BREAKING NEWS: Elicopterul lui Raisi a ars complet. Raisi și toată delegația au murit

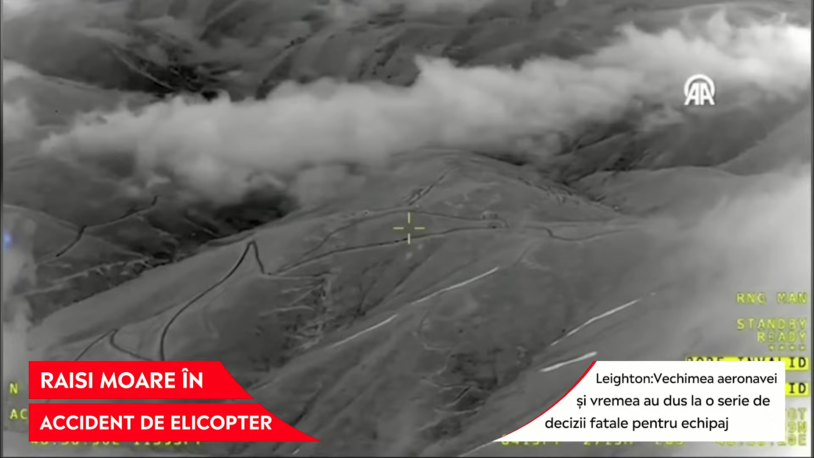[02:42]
iar ele au la bord camere video, au senzori pentru vedere pe timp de noapte,
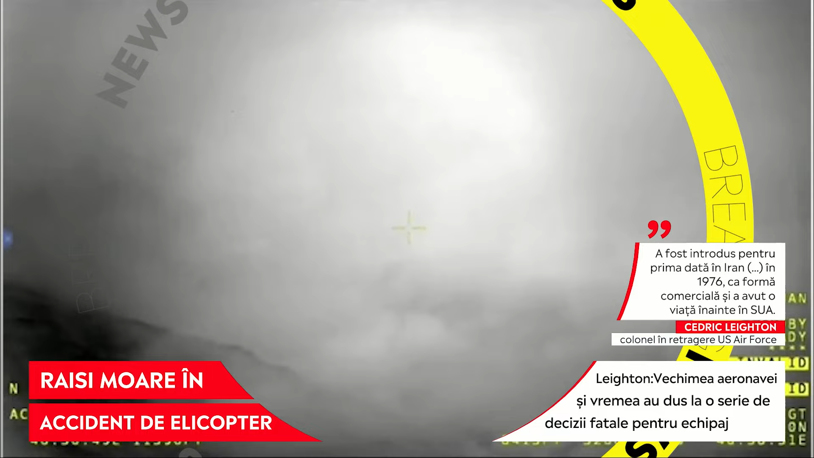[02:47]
dar și senzorii termici care le fac foarte ușor de să identifice,
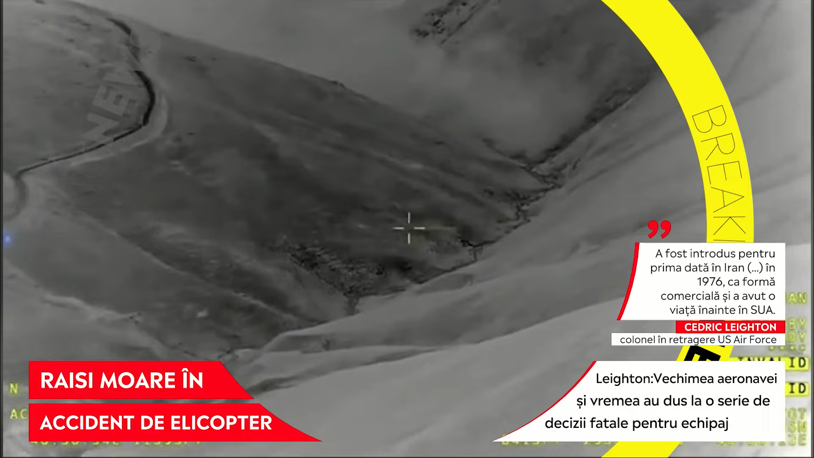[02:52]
să zicem așa, punctele termice de pe sol.
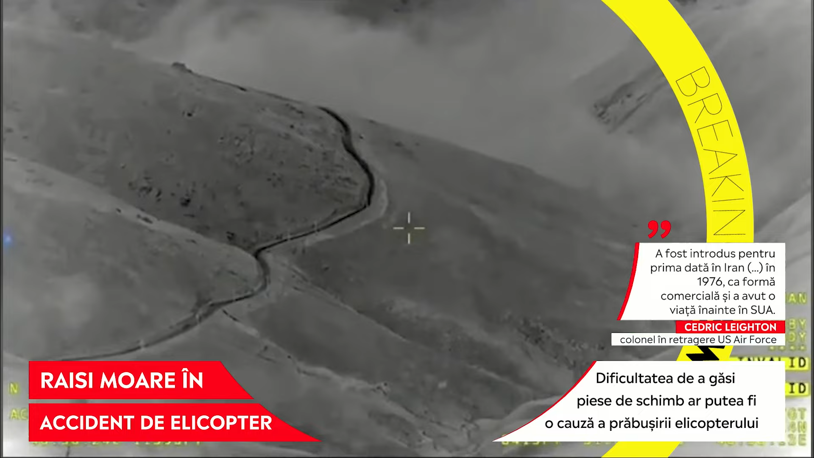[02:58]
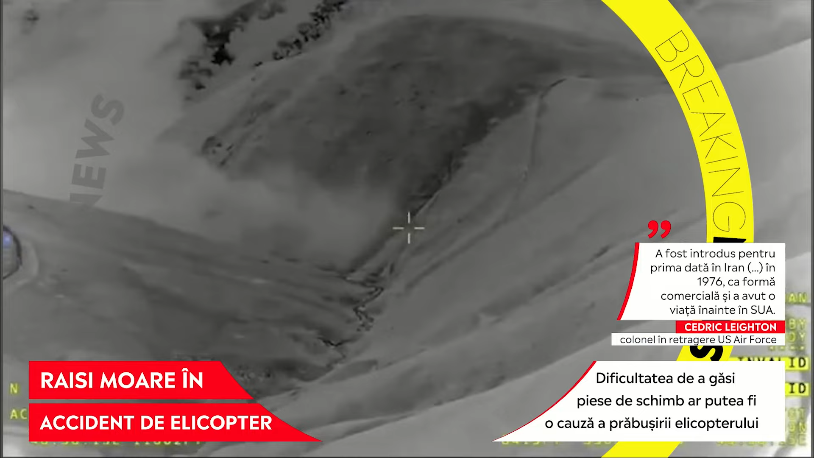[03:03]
Încă un aspect pozitiv al acestor echipamente este faptul că în condiții de vreme era,
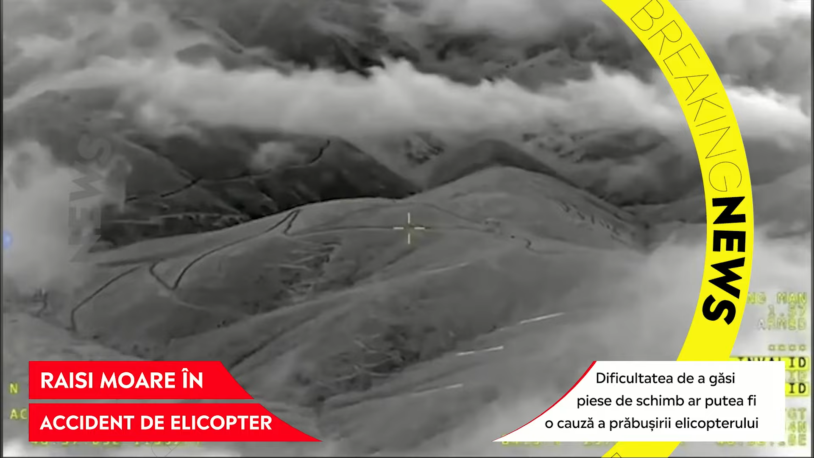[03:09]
cum a fost ieri în regiunea unde s-a prăbușit elicopterul, aceste drone nu riscă viața echipajului,